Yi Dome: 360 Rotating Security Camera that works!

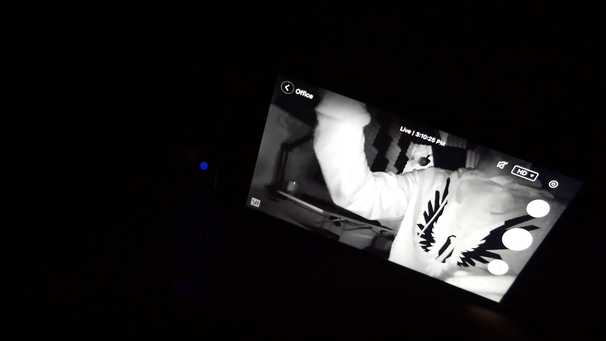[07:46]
it is in here is picking up i'm staring into the camera and looking at my phone And then
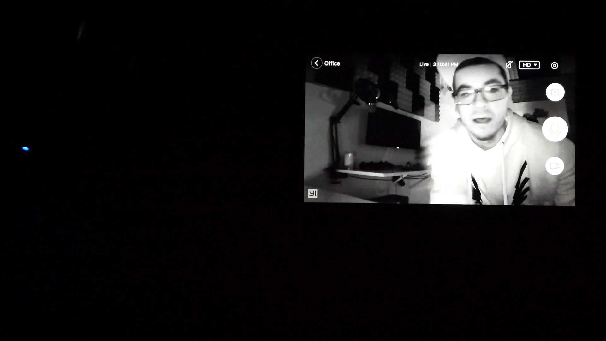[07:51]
looking right back at the camera and i can still go into the rotation here that night vision looks great
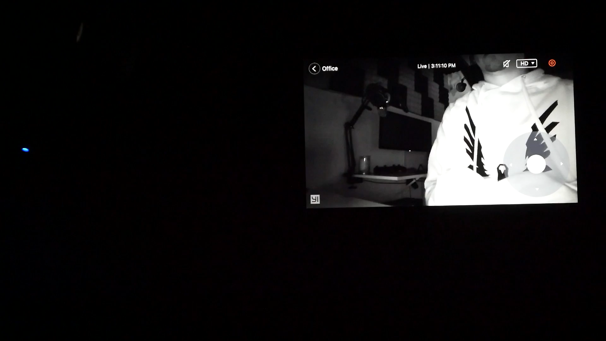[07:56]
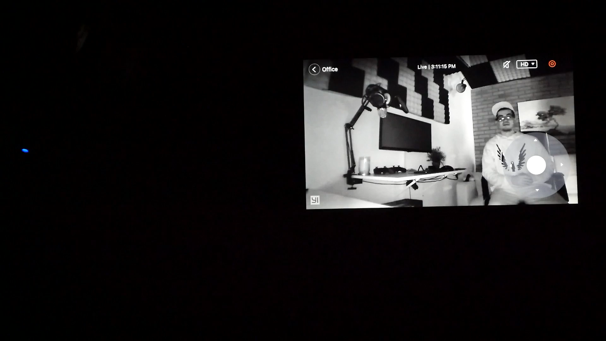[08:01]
And it just got brighter i can totally see if you guys see the proof here it's so easy i'm just showcasing What